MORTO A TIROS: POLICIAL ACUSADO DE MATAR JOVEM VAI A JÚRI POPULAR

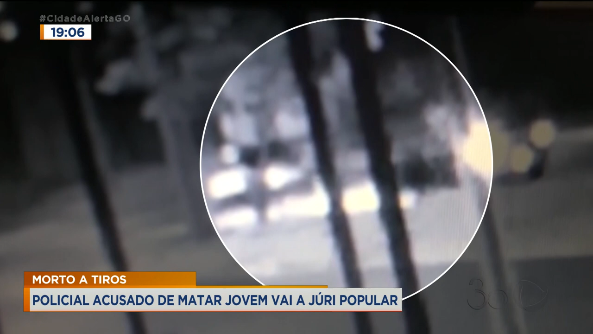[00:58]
Em seguida, dois policiais se aproximam do carro com as armas em punho. Wallace abre a porta e se levanta. Um policial, usando um colete preto, dispara. Em seguida, dois policiais abrem. Minutos depois, um policial com luvas se abaixa por duas vezes, próximo ao corpo de Wallace. Mais de meia hora depois do disparo, chega uma equipe de socorro. Tarde demais. Wallace já está morto.